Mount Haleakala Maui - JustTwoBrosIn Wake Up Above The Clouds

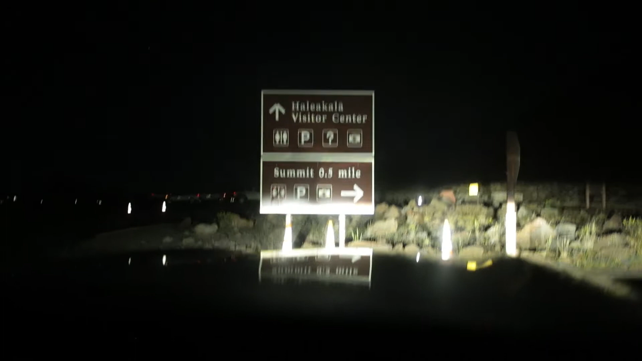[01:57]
And when you get to the top, there's a rest stop with the bathroom before you get to the summit. Make sure you shouldn't go there because there are no more bathrooms at the top.